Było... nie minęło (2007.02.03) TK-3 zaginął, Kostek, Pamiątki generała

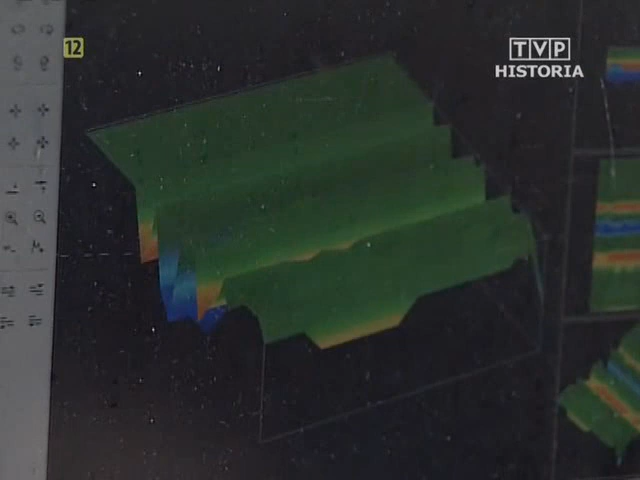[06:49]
Rozglądam się za kolorem czerwonym, który zawsze sygnalizuje do skupiska metalu. Coś z tego wynika z tych skanów?